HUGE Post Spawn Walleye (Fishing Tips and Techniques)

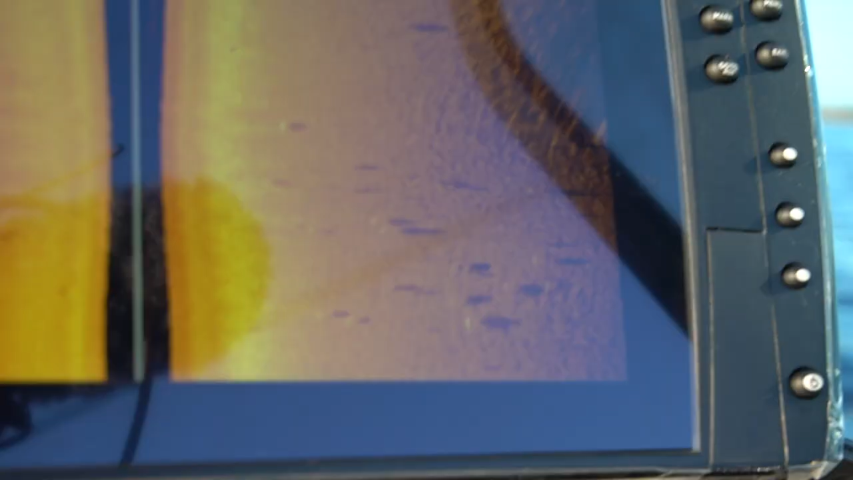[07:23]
So every time we mark them, you know, we end up catching most of them.
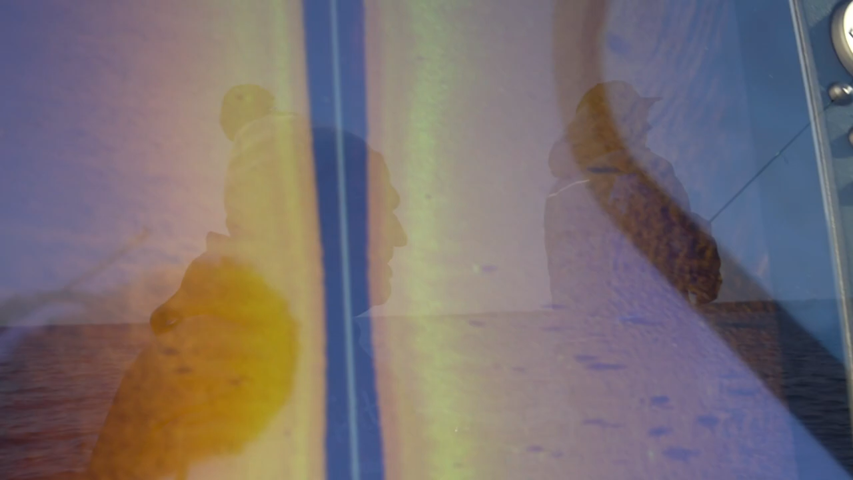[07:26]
Every time we mark them, we end up catching at least some, not all of us, you know, but one of us in the boat.